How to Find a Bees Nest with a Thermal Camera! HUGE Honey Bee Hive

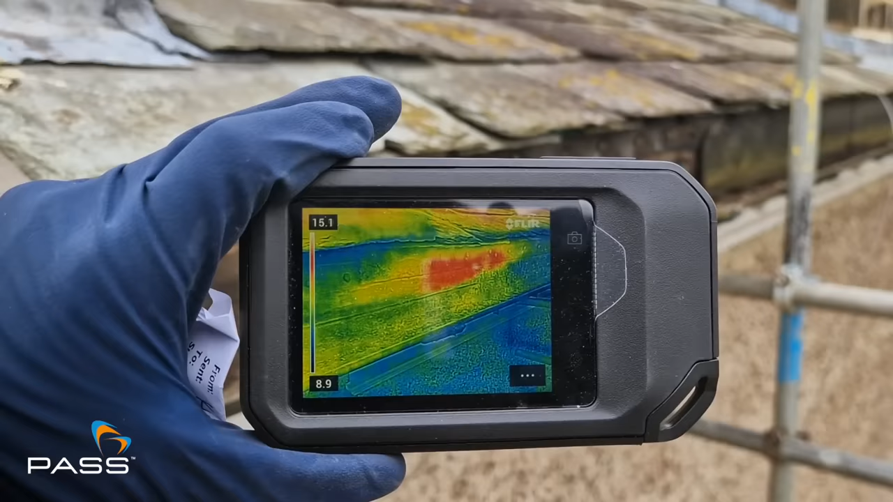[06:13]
So today we're out with the Flair C5 which is one of Flair's most compact thermal imaging
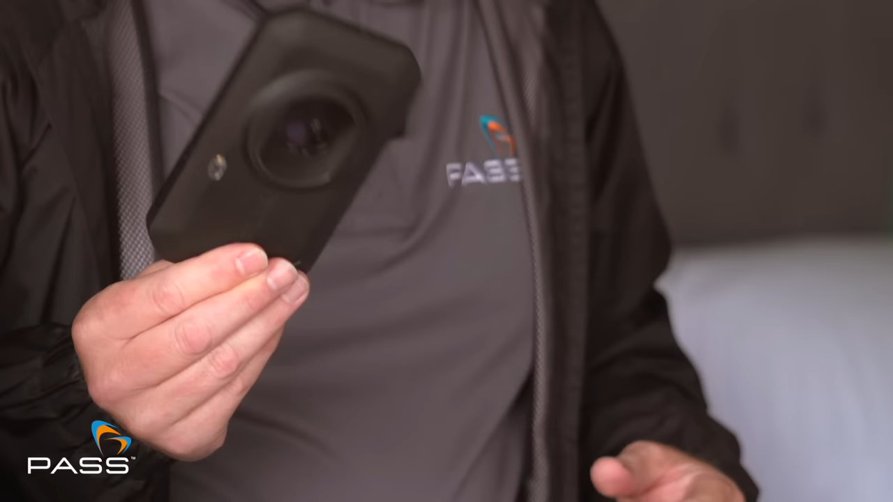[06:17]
cameras um very lightweight pocket sized ideally designed for engineers electrical
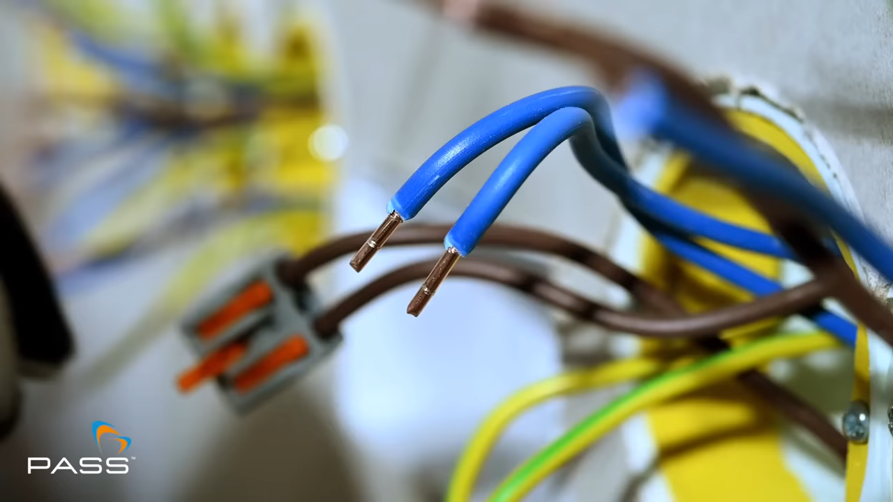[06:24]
contractors plumbing uh HVAC engineers it's a very
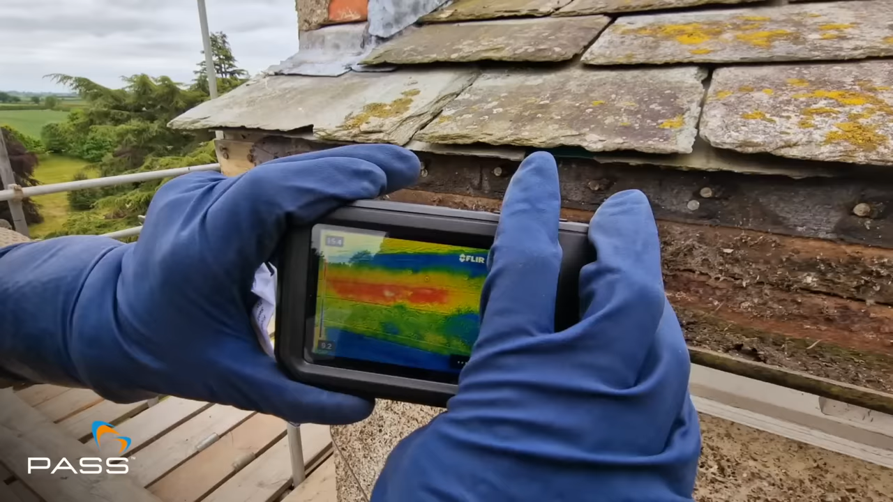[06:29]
simple straightforward device but gives great results uh
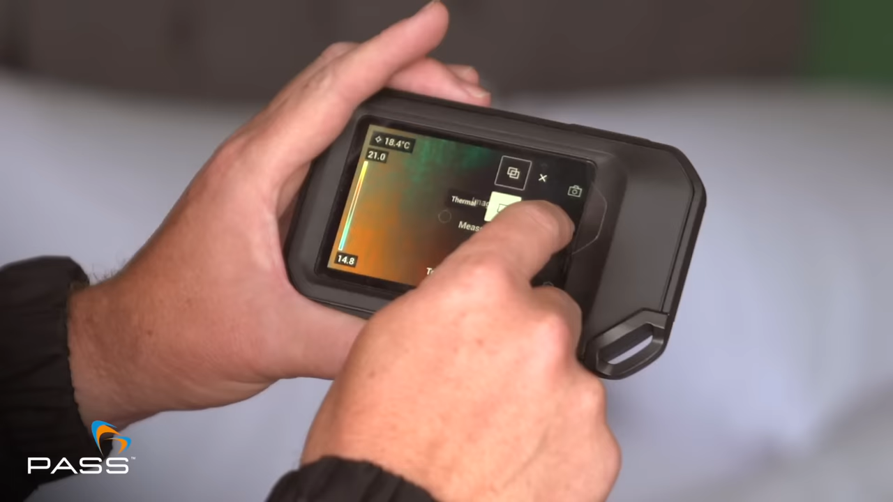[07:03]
On screen: spot 18.4°C
uh you know picture in picture which is a digital and thermal overlay of the image okay uh other modes measurement mode um if we can go in there
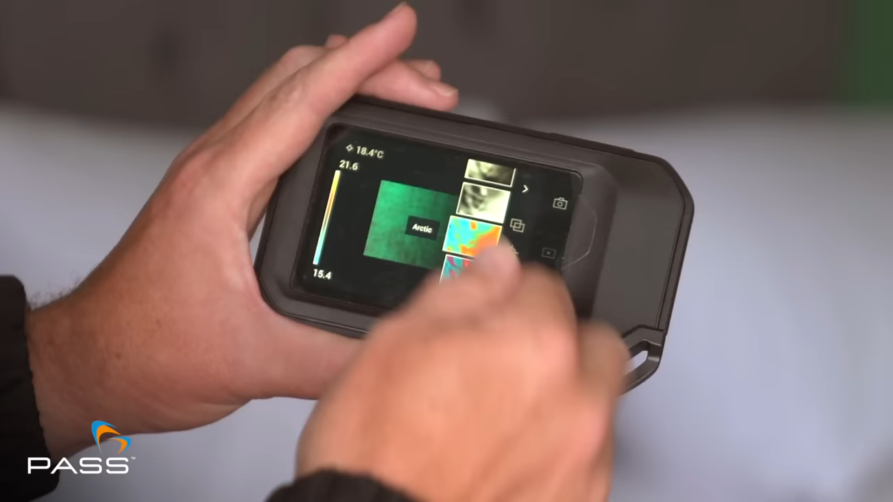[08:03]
On screen: spot 18.4°C
everything from your standard one from iron bow to
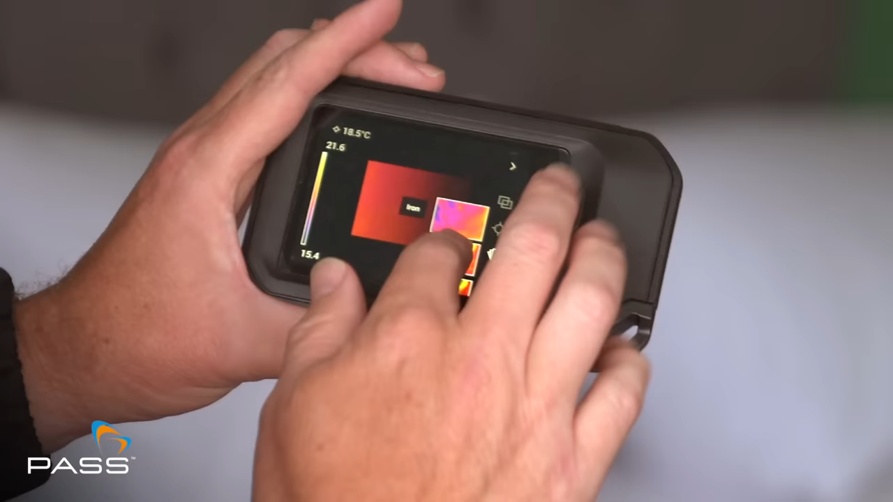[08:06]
On screen: spot 18.5°C
rainbow to arctic to white hot to black hot what you pretty much find in any thermal camera um different measurement points
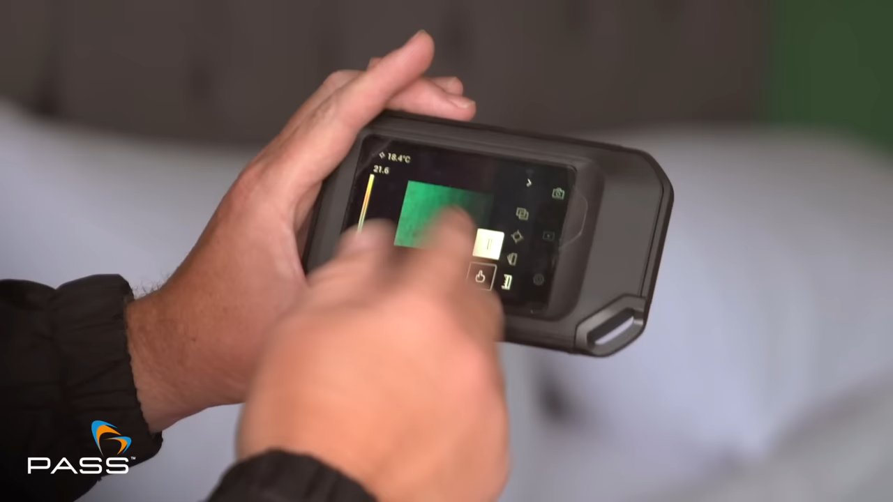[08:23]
touch um auto or manual level and span which is normally only found on the more expensive cameras but Flair have gone all out with this one and put it in the the lower end cameras
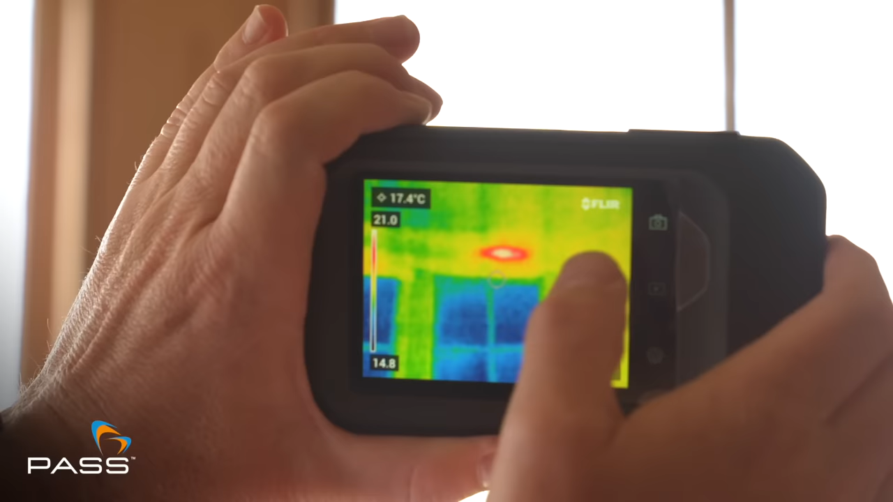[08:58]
On screen: spot 17.4°C
so the Flair C5 is designed to be Flair's top ruggedized pocket thermal camera
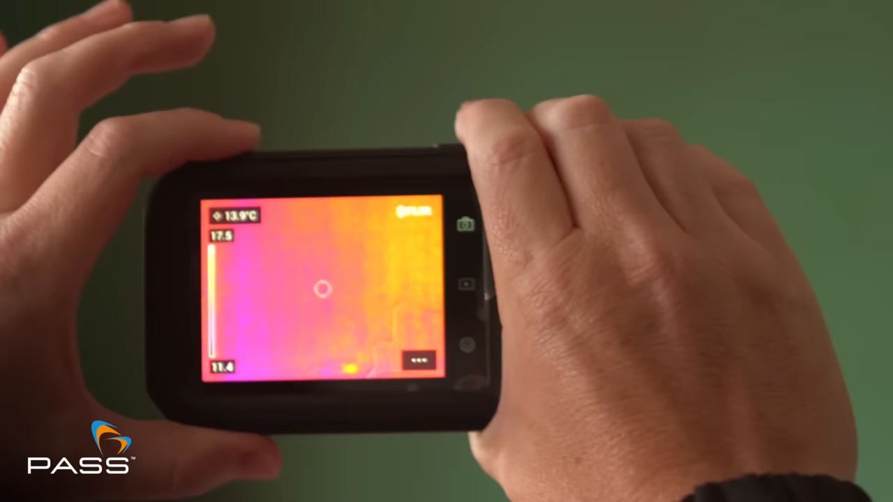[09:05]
On screen: spot 13.9°C
it's self-contained no screws it's basically designed to
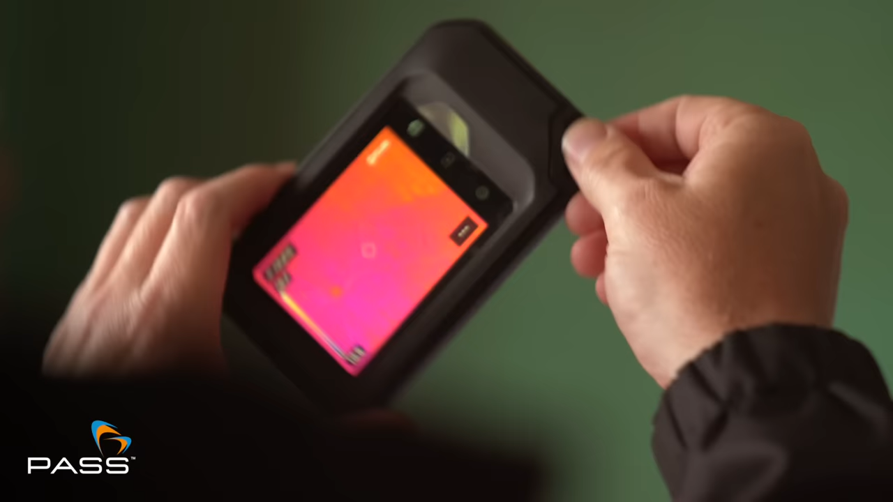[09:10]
be in your toolbox when you're out on side so one you've got reliability that if you drop it because of its ruggedized nature you're not going to break it
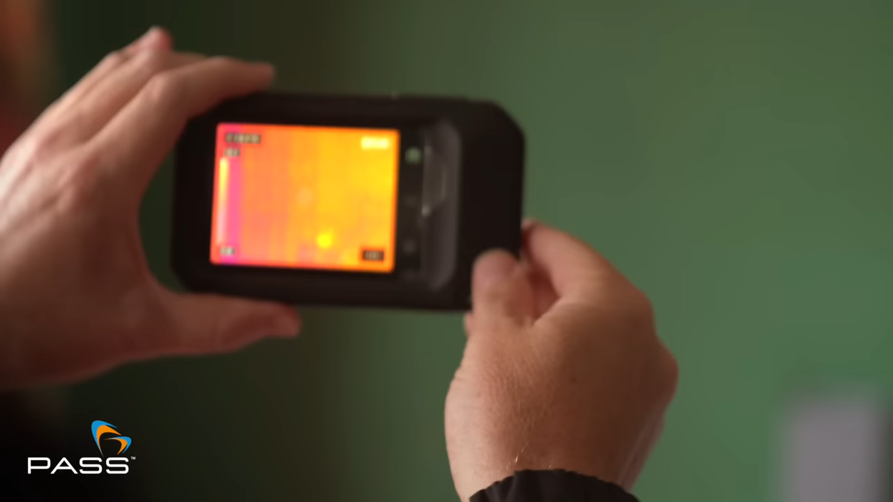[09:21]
everything is self-contained self-concealed so you don't have any bits that can break
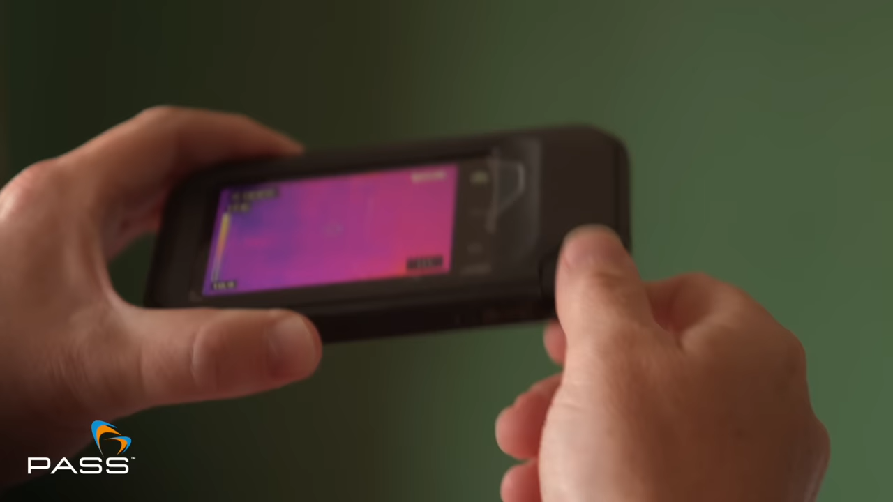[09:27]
off you've also got the ability to tripod mount it if you wished but again it's all self-contained
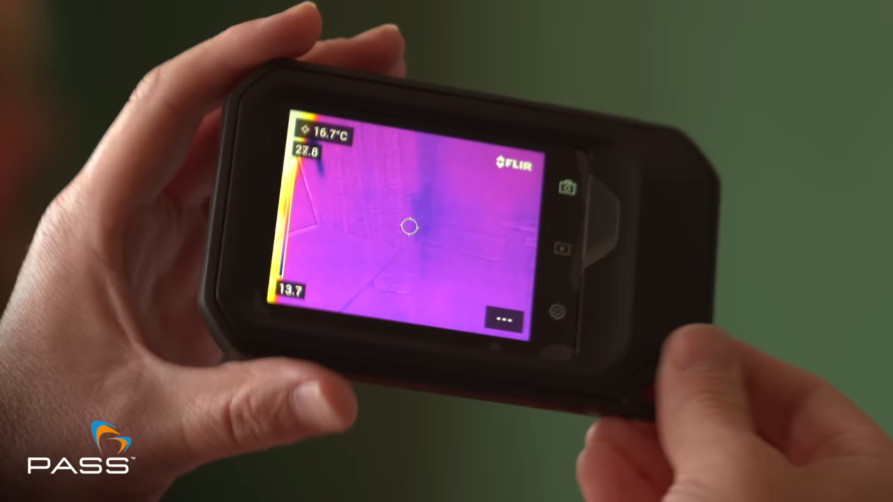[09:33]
On screen: spot 16.7°C
simple usb c port if we go around to the lens itself there's